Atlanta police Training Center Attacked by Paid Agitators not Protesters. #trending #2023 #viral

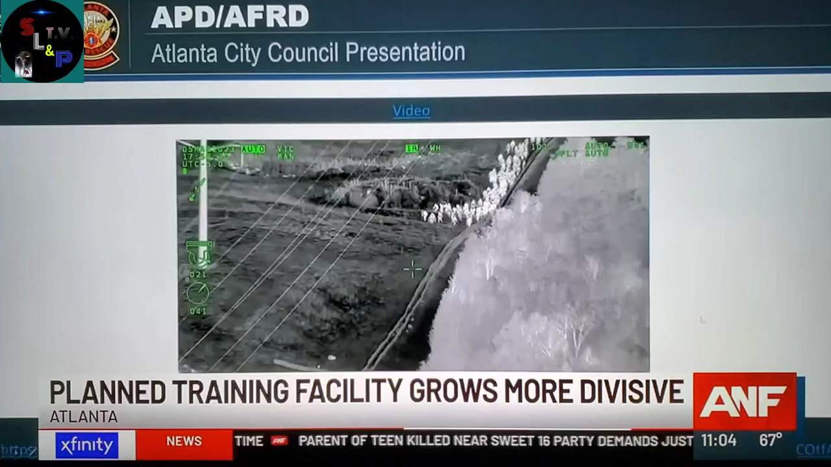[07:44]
What you see here is a group of individuals, approximately 100 in number, that are approaching the officers that are stationary on top of the hill.
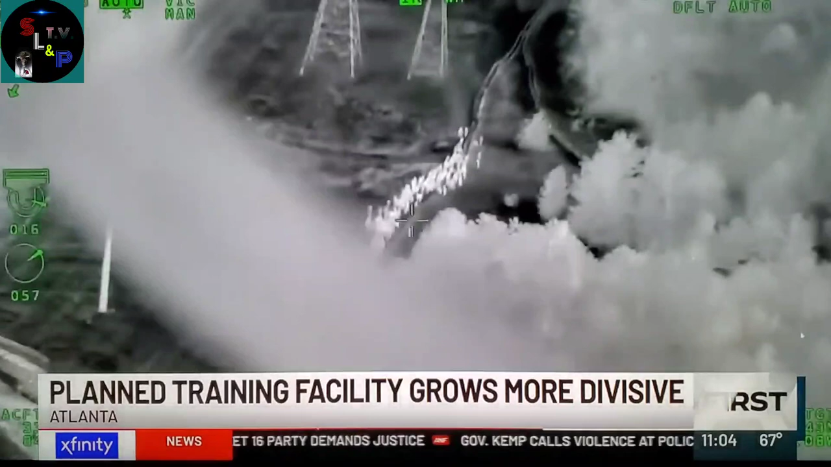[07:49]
Now, there's 100 people out there and only 23 got arrested. How?
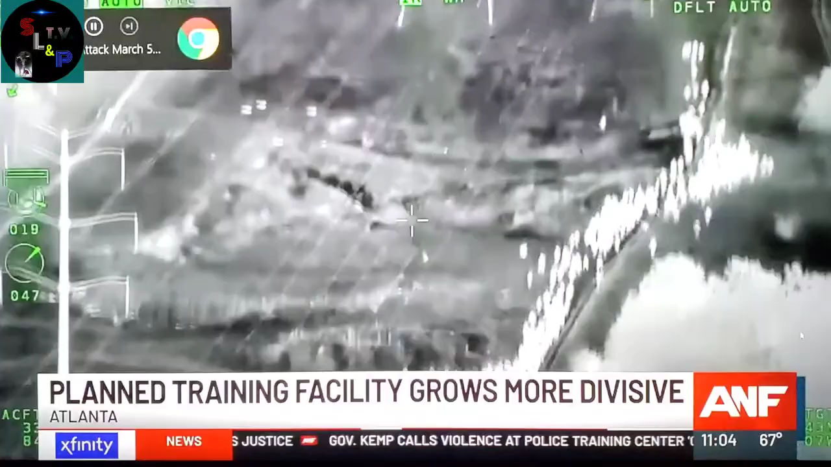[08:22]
You'll notice in the first line there are individuals with shields. To the ground.